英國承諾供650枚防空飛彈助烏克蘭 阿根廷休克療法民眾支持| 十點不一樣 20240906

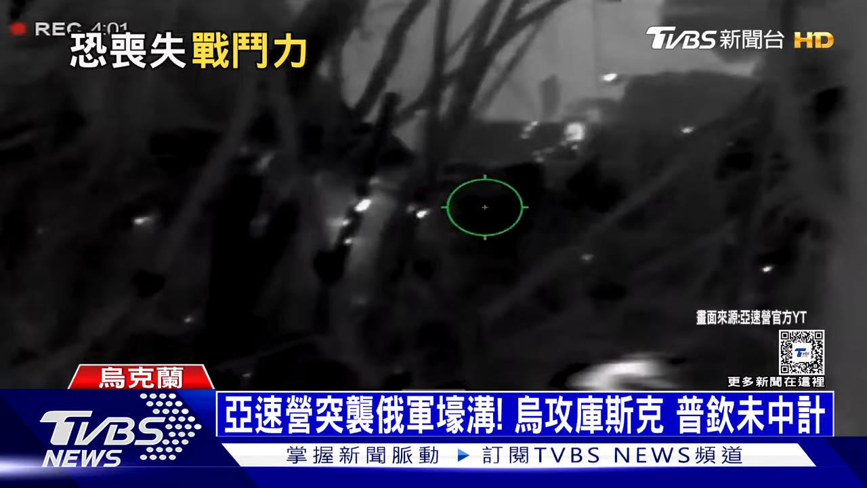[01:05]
亚素营士兵在暗夜的掩护下悄悄地逼近俄军战壕透
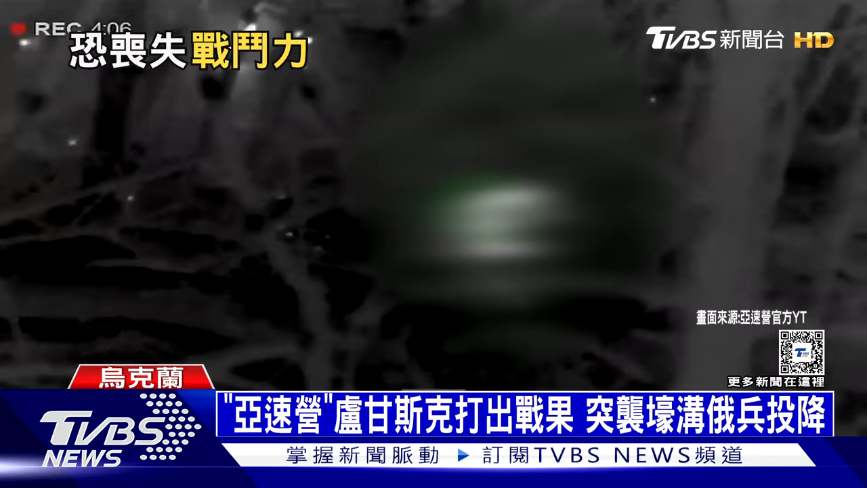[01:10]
过热忱向夜视镜锁定敌军后连环开火两军对峙许久二兵最终还是举起双手投降
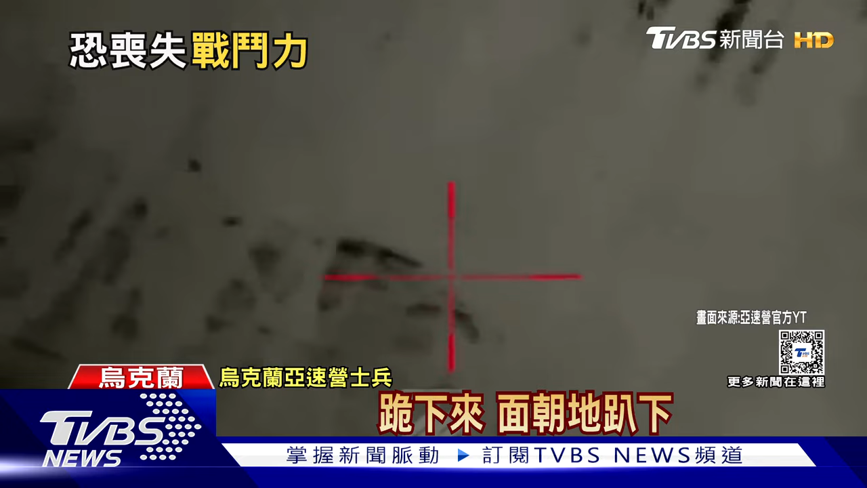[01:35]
在这场夜戏中乌军成功俘虏两名敌军并歼灭其
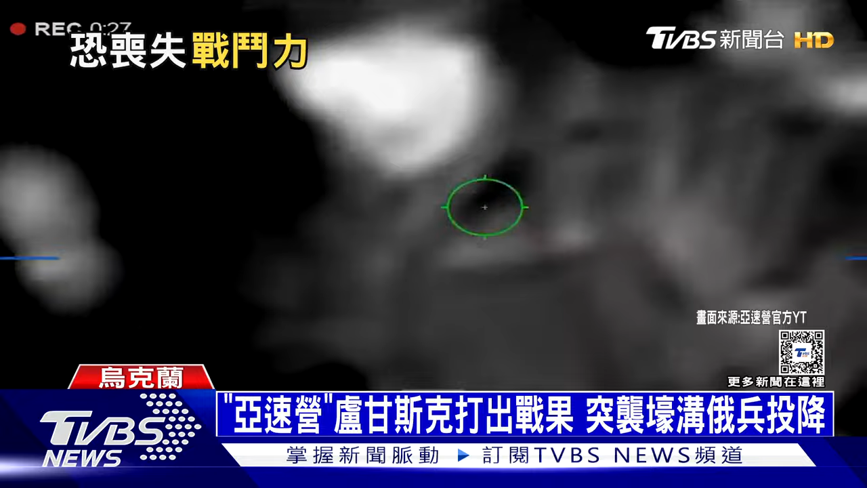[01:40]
他不愿投降的二兵但CNN发现在近期交火热点乌军波克罗夫斯克市前线莫斯科的军队则是当场击毙无军战俘